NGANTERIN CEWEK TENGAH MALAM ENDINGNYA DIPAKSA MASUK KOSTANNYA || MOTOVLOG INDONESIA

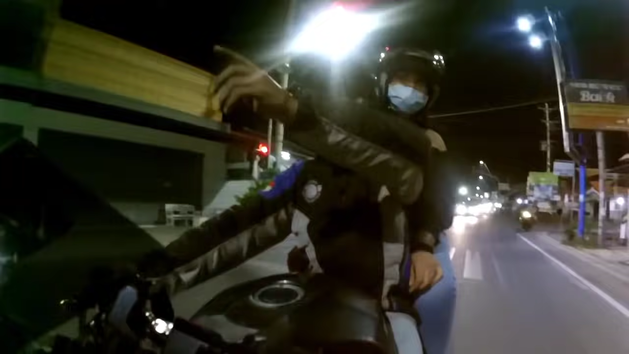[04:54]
Ini di mana? Di sana belok ya berarti ya. Siap, siap, siap. Dan gua mati,
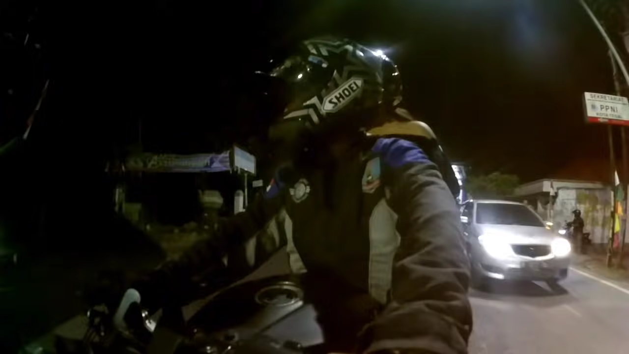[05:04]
mentok banget nih gigi gua. Oh, sini lewat aja ya. Berisik banget, cok. Kosan apa namanya? Kosan apa namanya?
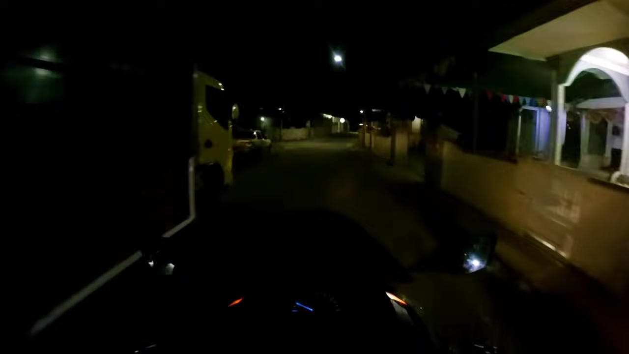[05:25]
Oh, Dewi Sri. Ya, ya, ya. Tahu-tahu yang di sana berarti ya?
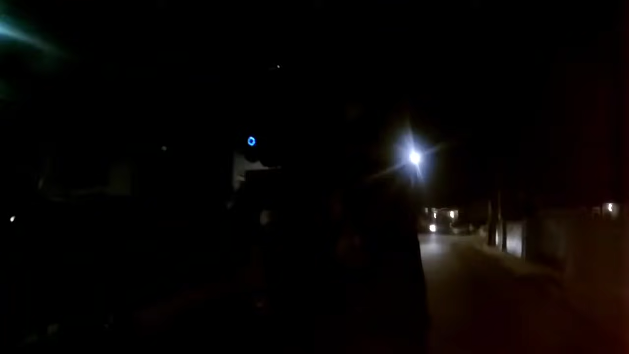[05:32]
Nggak apa-apa ya. Temanku juga ngekos di situ dulu.
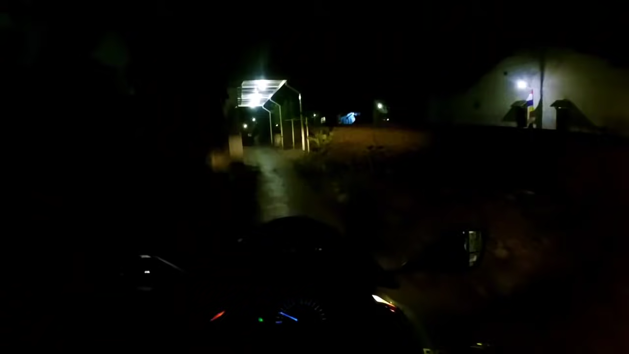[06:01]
Lewatnya jalan sini aja nih, kosan.
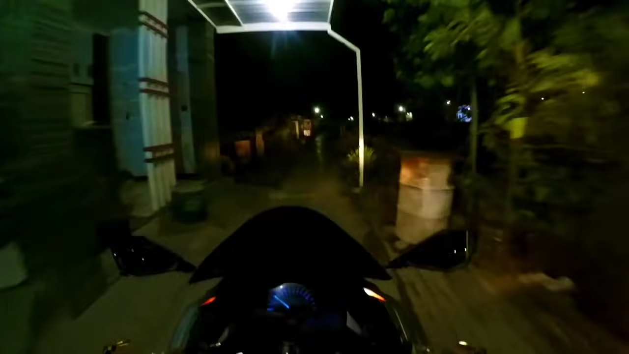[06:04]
Kosannya di situ, di Bu Sri. Ya. Udah lewat sini aja lah, cari aman. Ada.
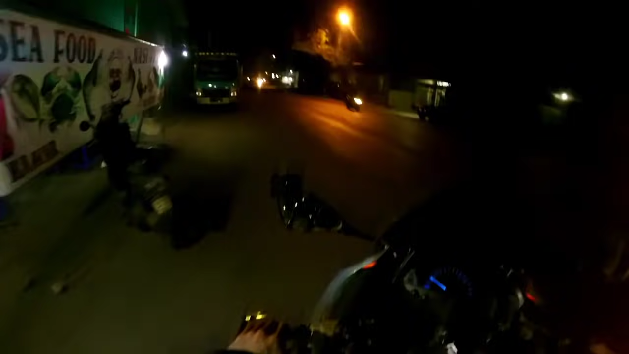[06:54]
Belok kiri ya kalau nggak salah ya Ibu Dewi mah ya. Aduh duh.
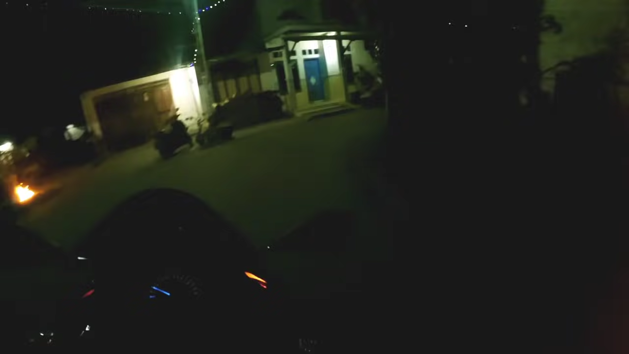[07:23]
Beloknya di gang ya. Di mana neng?
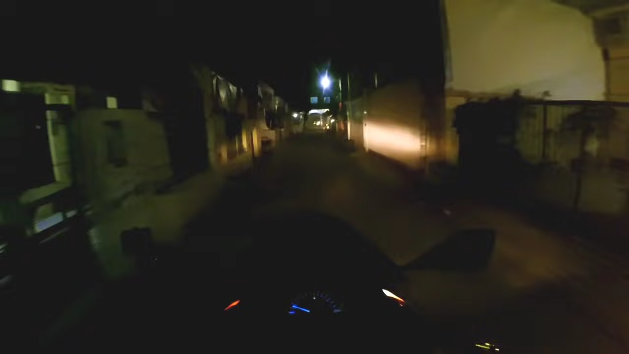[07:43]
Di sini ya belok ya. Oke. Tunggu ya tahu ini kosan ini mah. Ini ya neng kosannya ya.